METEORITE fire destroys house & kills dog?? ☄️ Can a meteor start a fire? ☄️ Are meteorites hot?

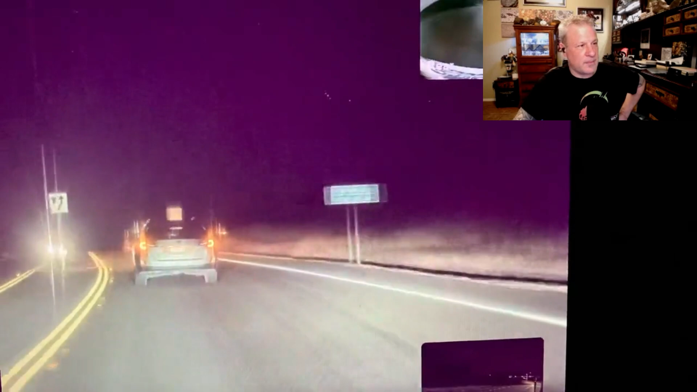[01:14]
looks like it almost fell right on the ground well the driver who is i believe the the driver and passenger who were who were tracking this they saw that they kept driving